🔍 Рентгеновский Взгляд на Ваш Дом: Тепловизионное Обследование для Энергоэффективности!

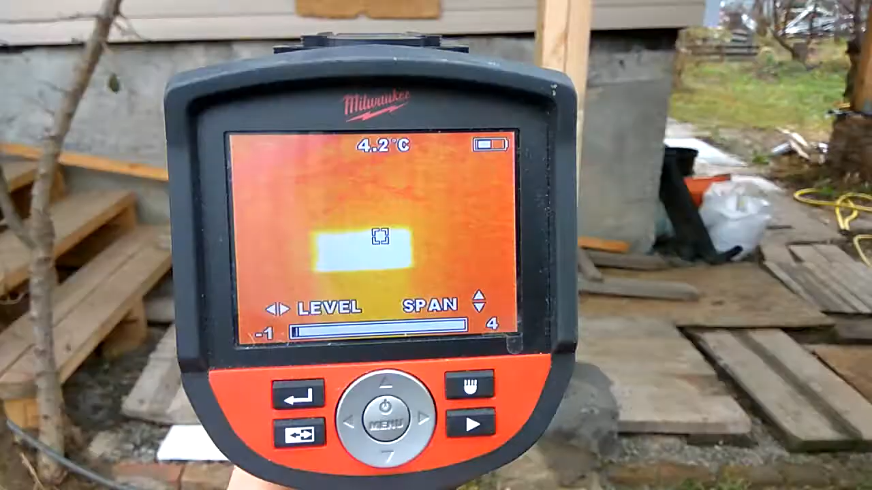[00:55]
On screen: spot 4.2°C
На улице у нас около 0 градусов. В тепловизор мы видим место утечки тепла. Здесь находится незакрытое окно в подвал.
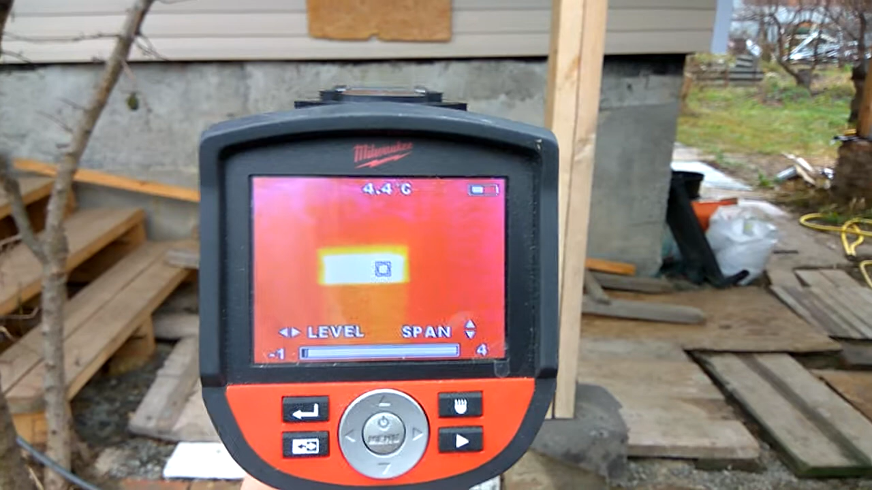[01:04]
On screen: spot 4.4°C
Подвал неотапливаемый. Но мы видим, что оттуда уходит тепло температурой 4,3 градуса Цельсия.
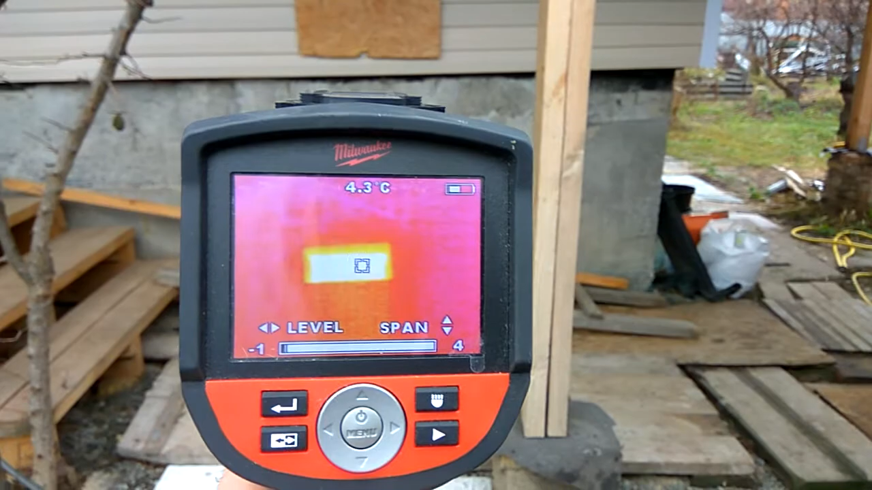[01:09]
On screen: spot 4.3°C
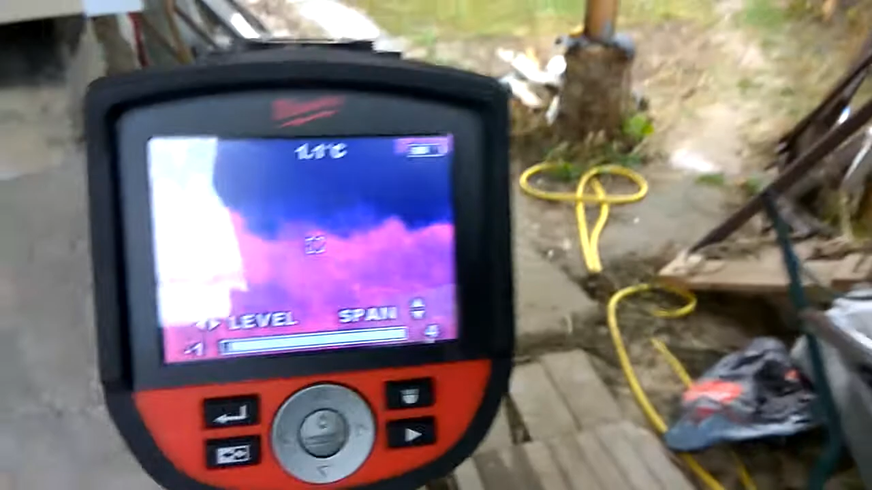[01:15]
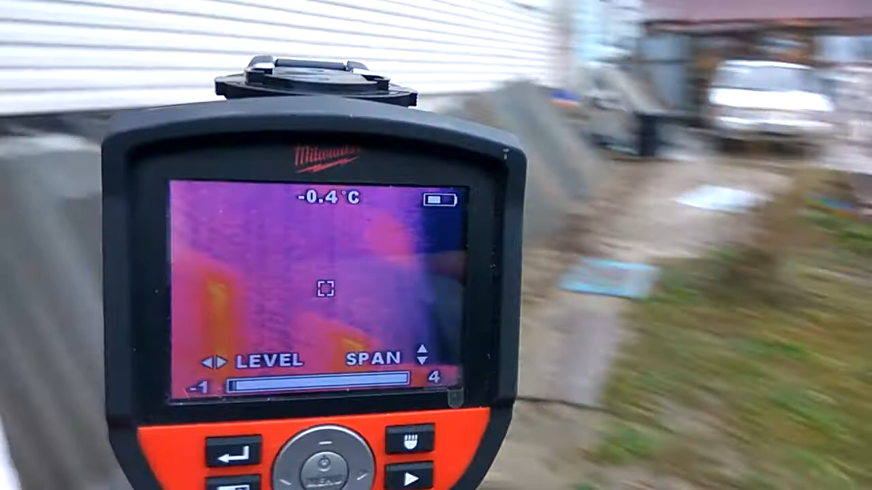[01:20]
On screen: spot -0.4°C
Также мы видим, что тепло уходит через окна первого и второго этажа через стеклопакеты.
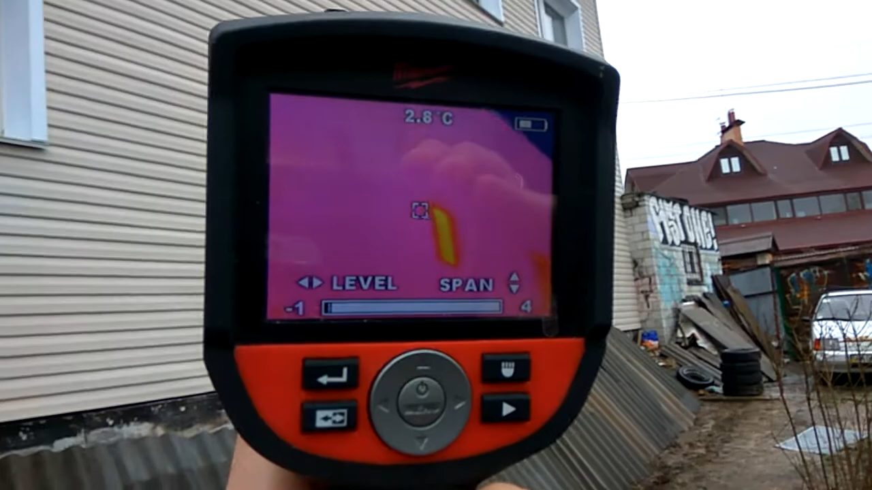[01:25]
On screen: spot 2.8°C
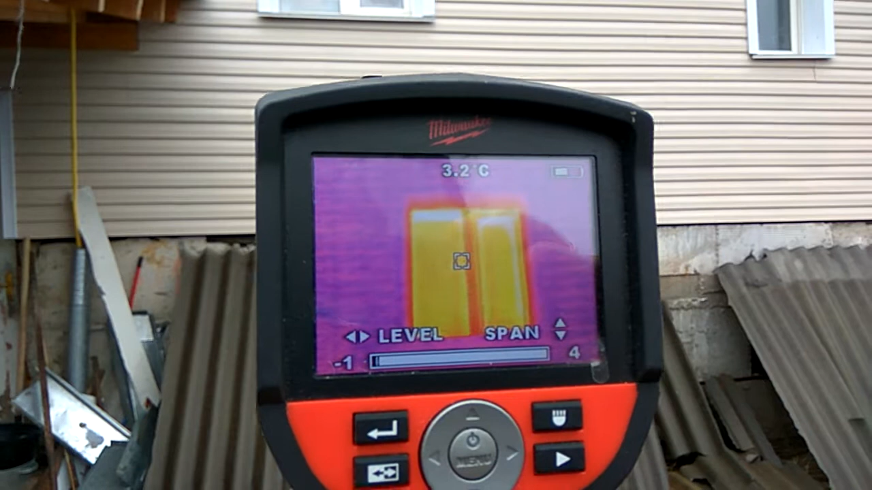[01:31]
On screen: spot 3.2°C
Это нормально, потому что окна у нас всегда теплее, чем стены.
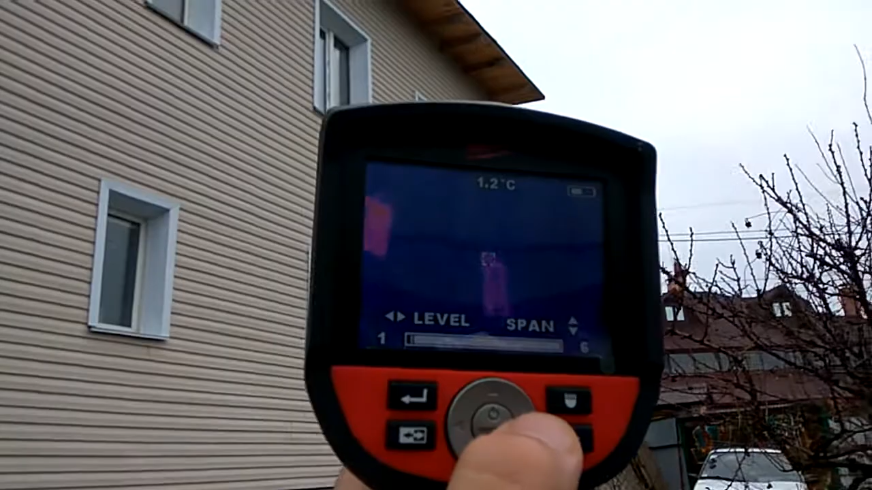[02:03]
On screen: spot 1.2°C
Других проблем по стенам мы не видим.
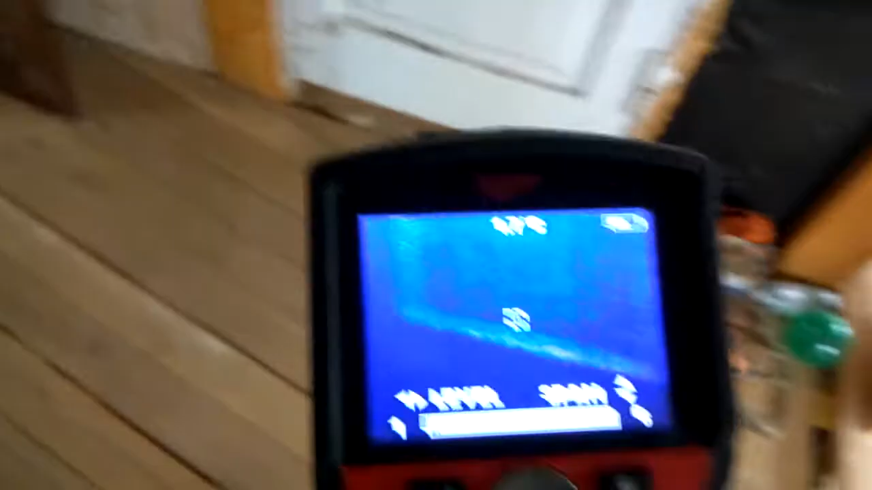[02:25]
Вот у нас теплопотери через плохо утепленную уходную дверь на второй этаж.
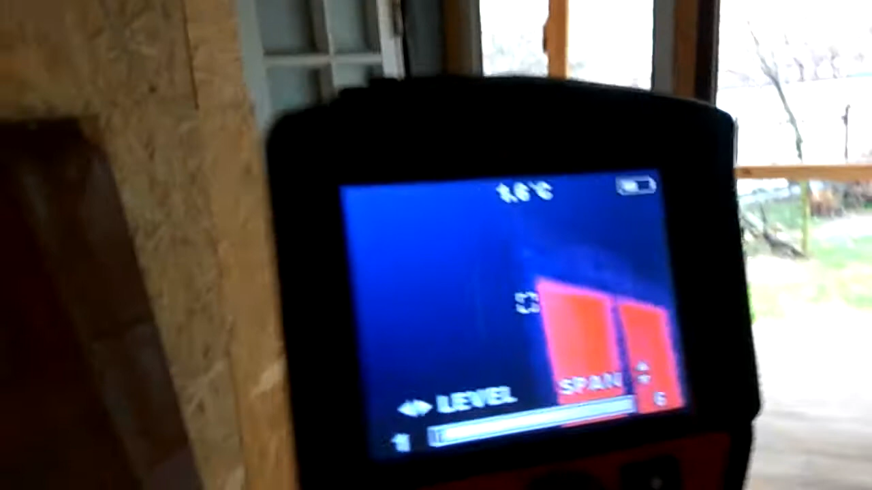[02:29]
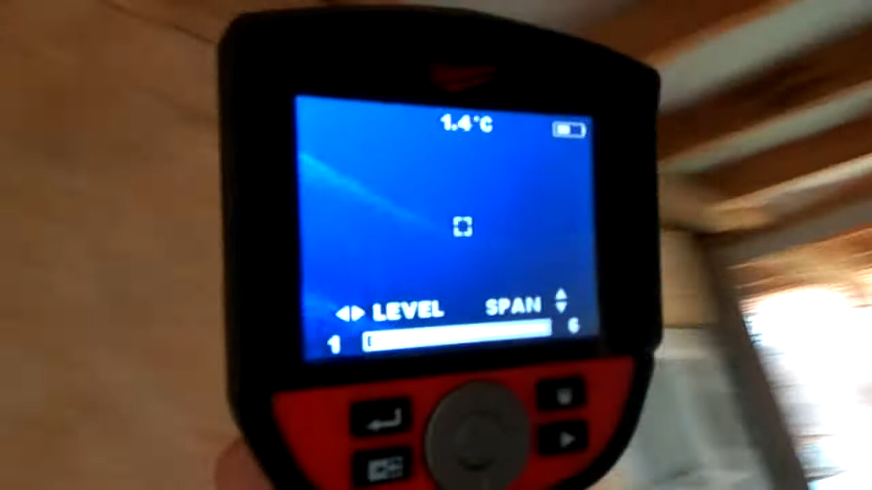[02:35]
On screen: spot 1.4°C
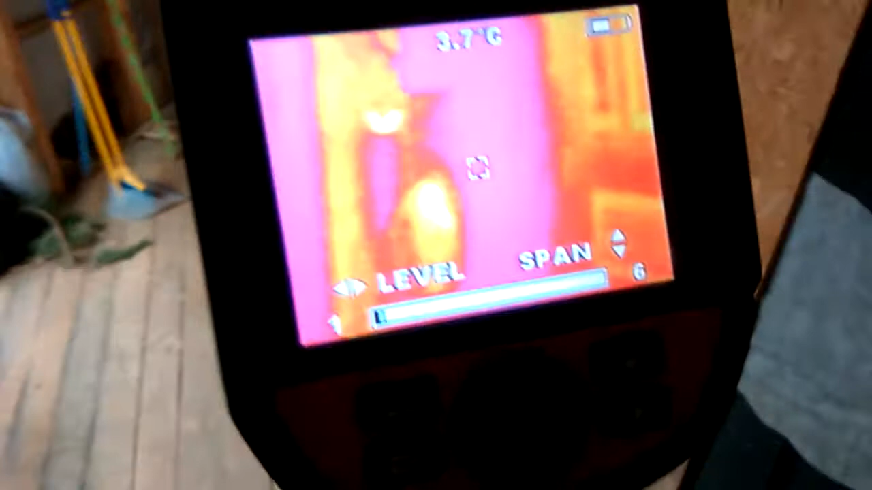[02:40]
On screen: spot 3.7°C
Вот у нас прям супер светится дверь на первый этаж.
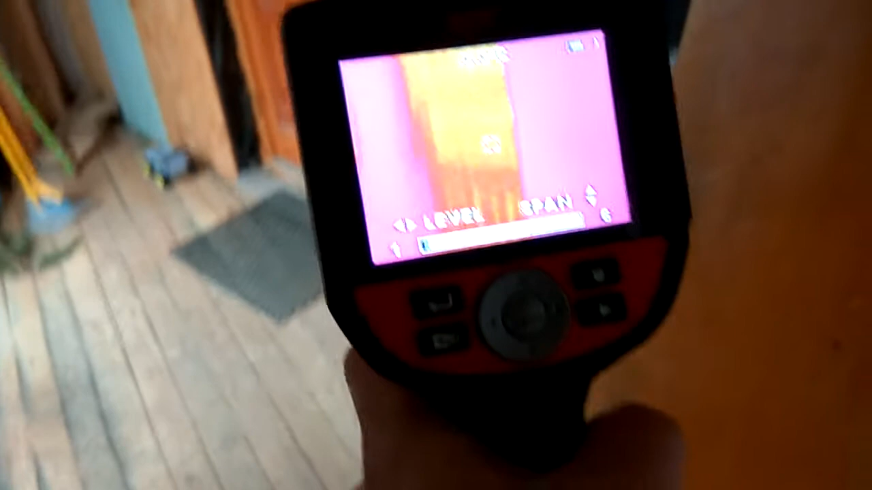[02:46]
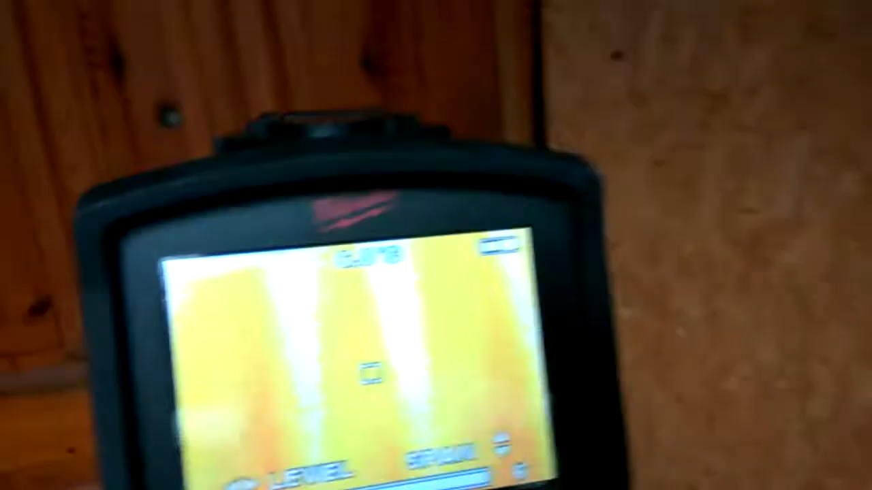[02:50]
Видно, что дверь старая и деревянная.